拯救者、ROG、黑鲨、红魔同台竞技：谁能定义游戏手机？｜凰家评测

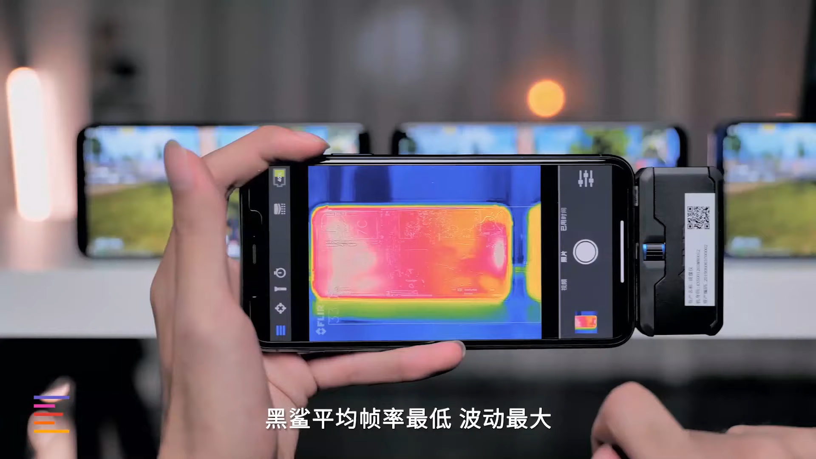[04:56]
而影响处理器稳定性的关键因素就是散
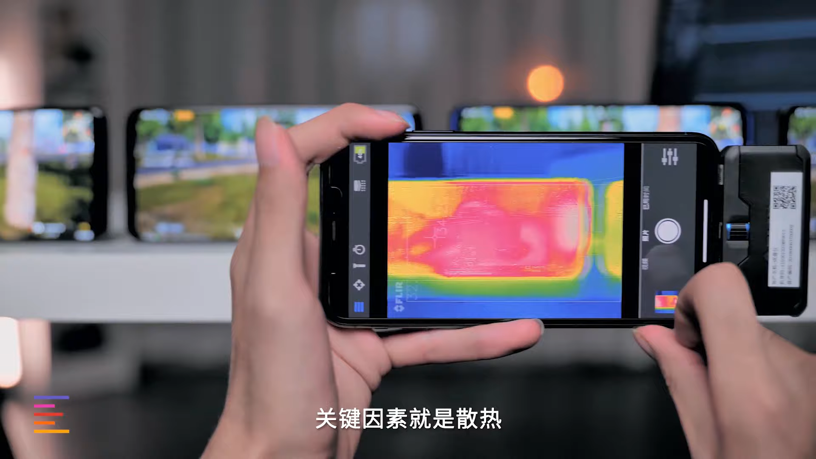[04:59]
热我们也用红外相机实际测试一个半小时之后的发热表现拯
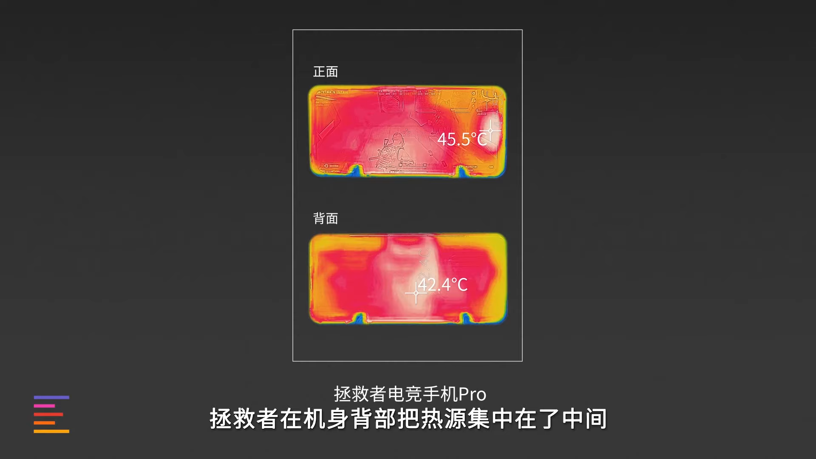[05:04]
救者在机身背部把热源集中在了中间所以背部热感不明显不过正面充电口位置温度很高右手会有不适ROG的热量只
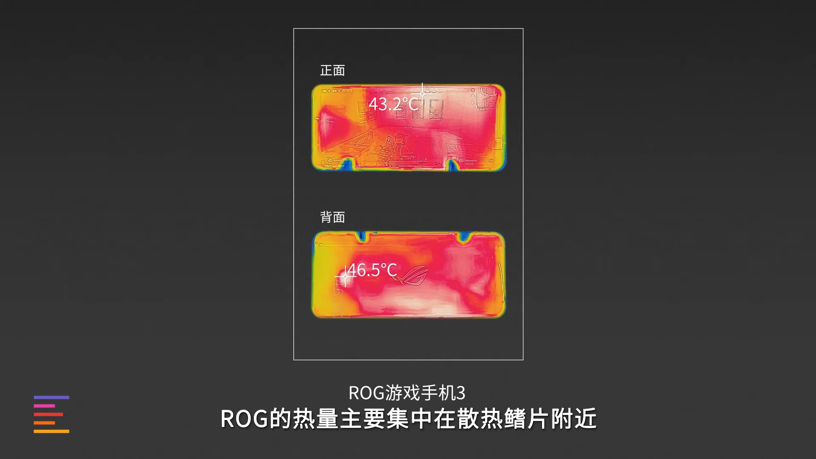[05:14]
要集中在散热鳍片附近并且会传导到金属边框温度很高有明显的烫手图示黑鲨正反表面温度都最低同时背
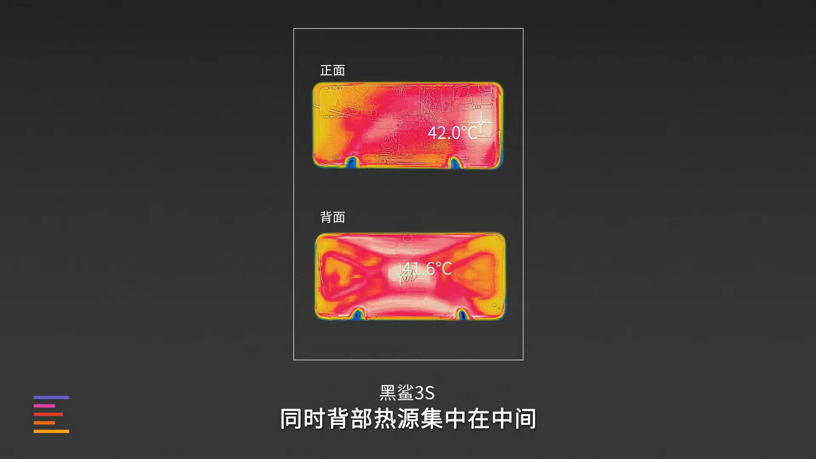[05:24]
部热源也是集中在了中间远离双手握持位体感最为舒适红魔则是热量集中在了风道位置摄像头温度最高握持也可以感
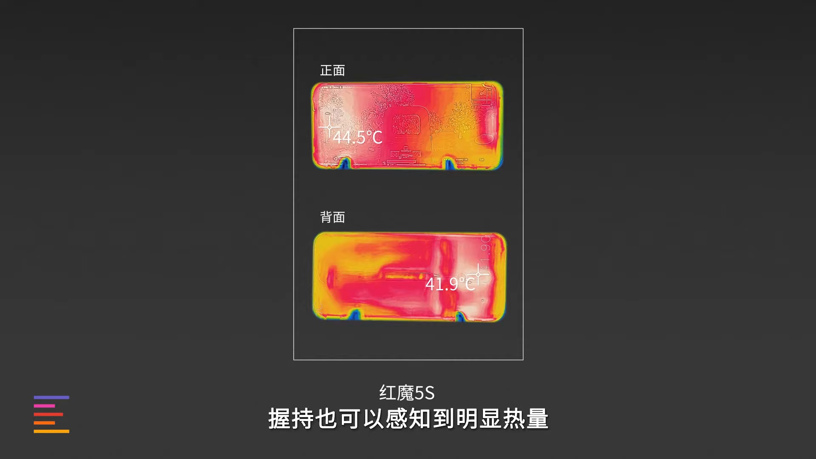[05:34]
知到明显的热量iPhone就是感觉哪都挺热的